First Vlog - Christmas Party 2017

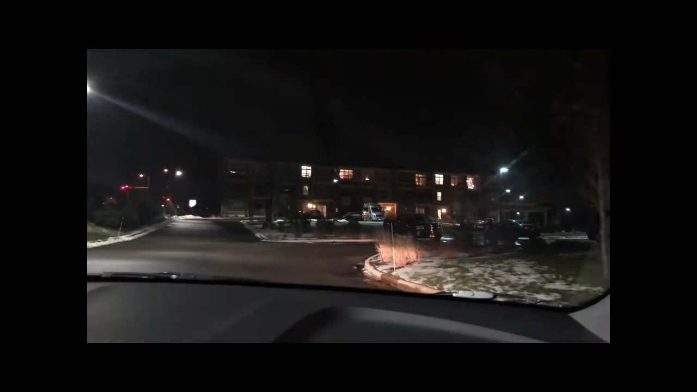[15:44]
Yun yung apelido ng aming ano eh. Yes. Oh, Frosty! Frosty is there! Do you know guys yung movie na ano? Ano movie yun?